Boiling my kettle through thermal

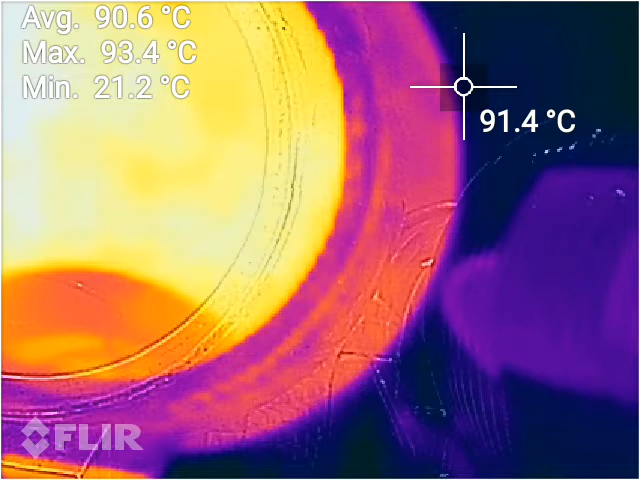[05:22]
On screen: spot 91.4°C, max 93.4°C, min 21.2°C
Okay, so the water's starting to boil now. It's starting to get some turbulence and some bubbles into it. And as you can see, it's not quite at 100 degrees yet. We are at about 700 meters above sea level. So taking that into account, there we go. We've got the water starting to boil now at 94 degrees. So as you can see, it's getting extremely turbulent.
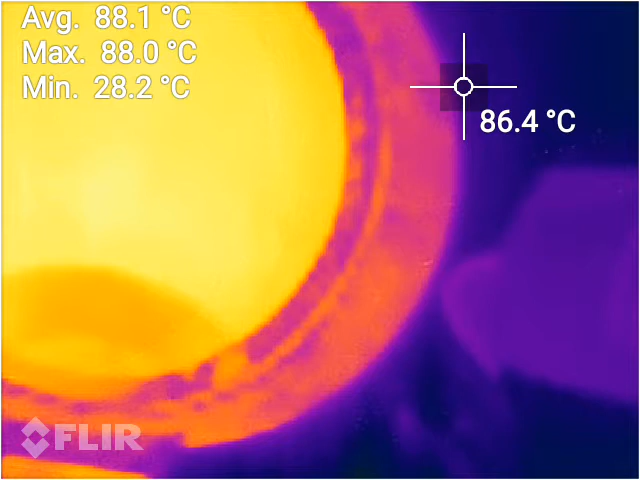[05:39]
On screen: spot 86.4°C, max 88.0°C, min 28.2°C
You probably can't see on the thermal, but my jug is about to fly off my bench. So the thermal camera is now struggling to read temperatures, and I'm going to switch that off before I get hot water all over my bench. So that took about 5 minutes, pretty much, to boil the water.
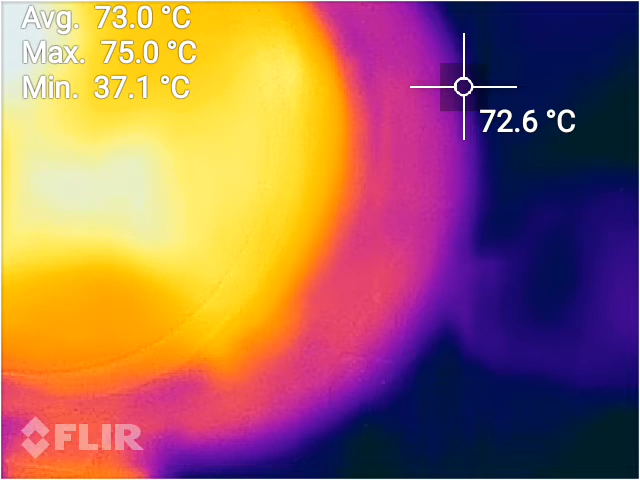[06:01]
On screen: spot 72.6°C, max 75.0°C, min 37.1°C
It's getting quite steamed up, my camera.
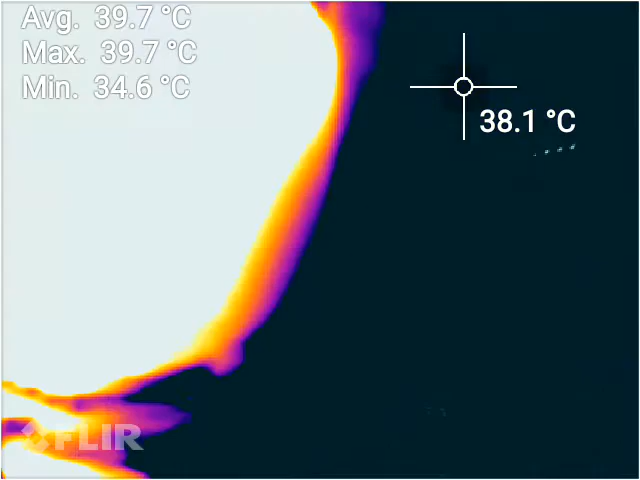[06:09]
On screen: spot 38.1°C, max 39.7°C, min 34.6°C
Just clean that off for a second.
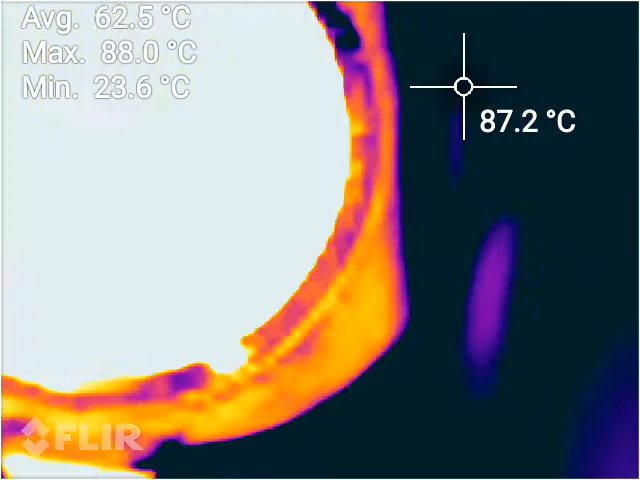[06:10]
On screen: spot 87.2°C, max 88.0°C, min 23.6°C
Okay, it should be much clearer now. So we've got a final temperature of about 90 degrees, 89, 90 degrees, where it boils. So that shows that that's where the boiling point of water is at 700 meters above sea level.